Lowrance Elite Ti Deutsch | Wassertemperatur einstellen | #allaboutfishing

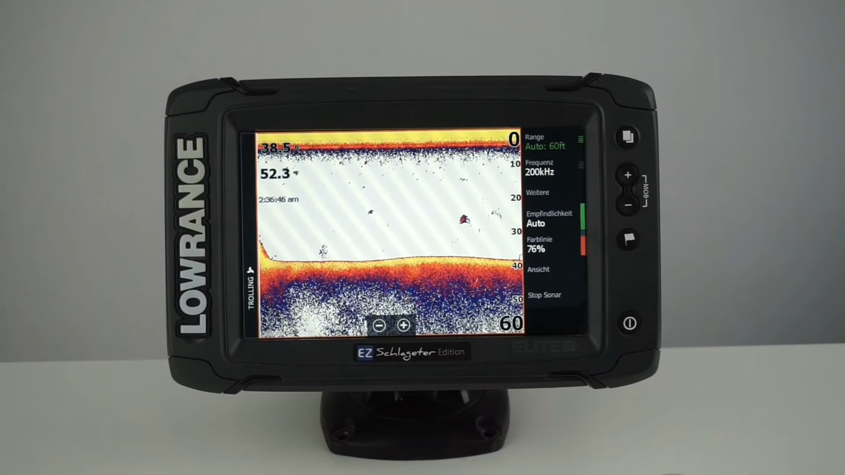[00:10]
Hier wird sie jetzt angezeigt. Manchmal ist es der Fall, dass es nicht von Anfang an so ist und das ganze zu konfigurieren ist wirklich recht simpel.
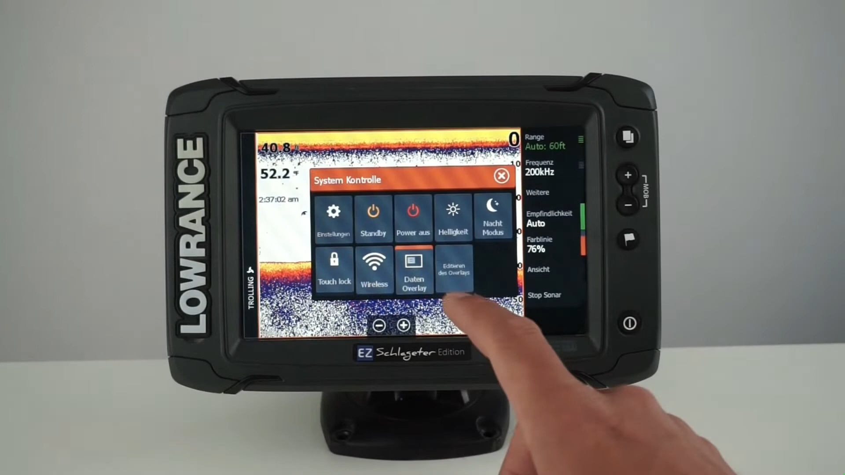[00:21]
Ich drücke wieder auf die An-Taste, auf Edit Overlays, gehe dann auf die Wassertemperatur drauf, klicke dann auf hinzufügen, gehe auf Sonar und hier wird mir jetzt die Wassertemperatur angezeigt.
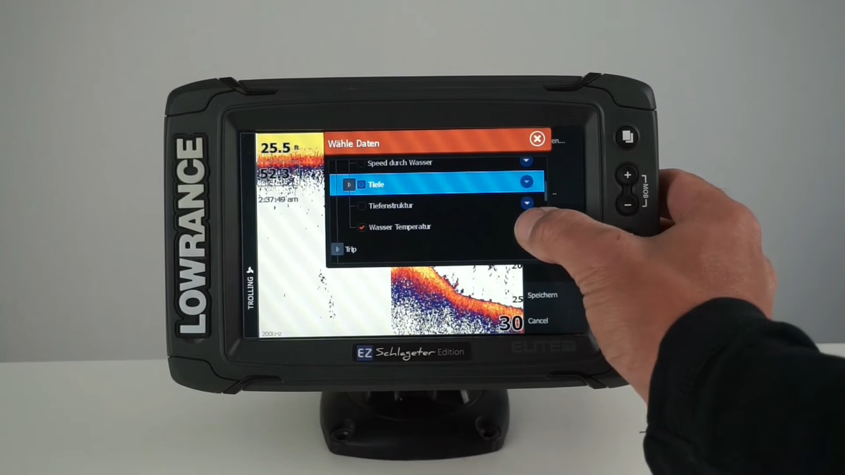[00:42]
On screen: depth 25.5 ft
Wenn ich jetzt rechts auf den blauen Pfeil nach unten gehe und könnte jetzt einfach konfiguriere Datenquelle auswählen. Kann ich jetzt leider nicht, da ich keinen Geber angeschlossen habe. Trocken soll er ja nicht laufen, davon geht er kaputt. Und dann bekommt ihr im weiteren Menü angezeigt, dass ihr den Geber auswählen könnt,
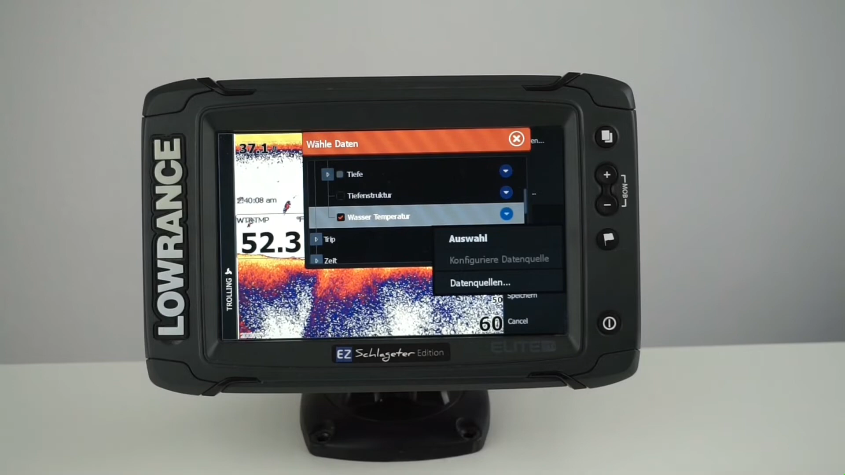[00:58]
dass dadurch die Wassertemperatur entnommen wird.
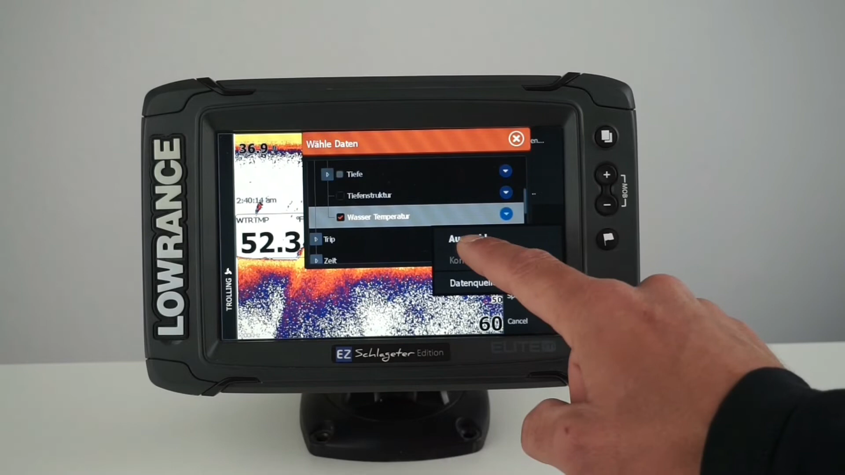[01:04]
Da dann einfach wieder das ganze bestätigen, auf Speichern drücken und schon ist das ganze konfiguriert. Es gibt noch einen zweiten Weg und zwar wenn ich komplett raus gehe,
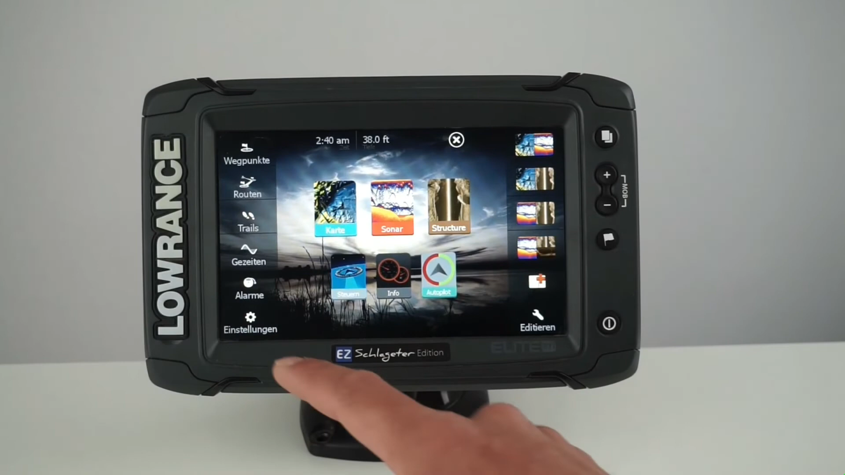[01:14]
auf Einstellung gehe, auf Sonar klicke,
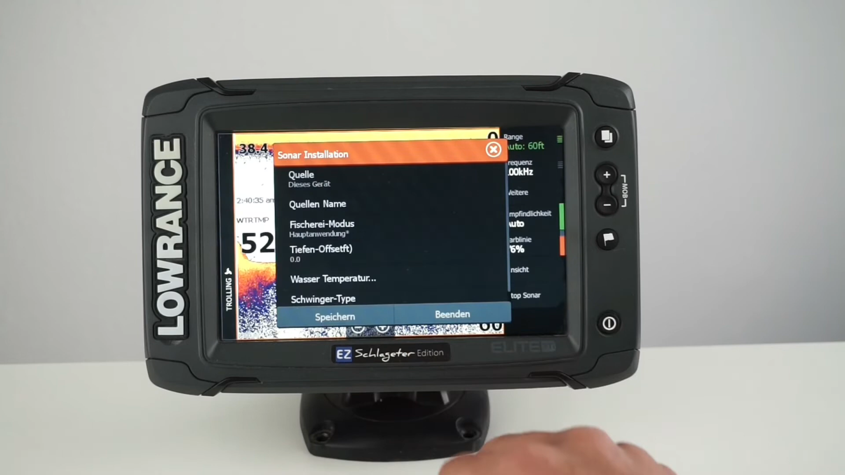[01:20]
Installation und dann Wassertemperatur. Hier auch wieder ist jetzt keine Temperaturquelle angegeben, weil ich wie gesagt kein Geber angeschlossen habe.
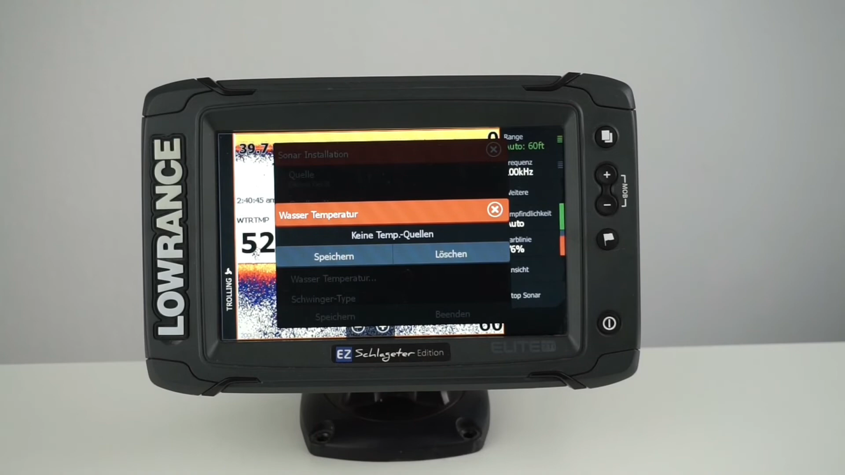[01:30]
Auch hier könnt ihr jetzt einfach den Geber auswählen, auf Speichern klicken, nochmal auf Speichern und die Wassertemperatur ist konfiguriert. Ich hoffe euch hat das Video gefallen.